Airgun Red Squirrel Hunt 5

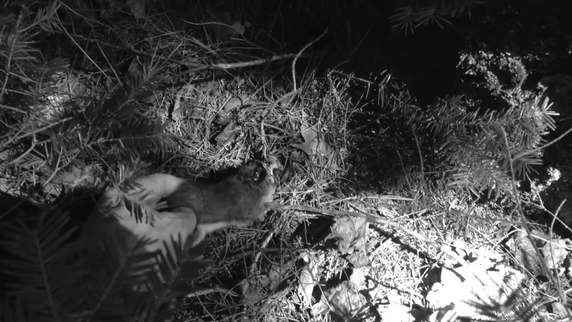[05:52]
Oh man. That 25 caliber is just too much for these.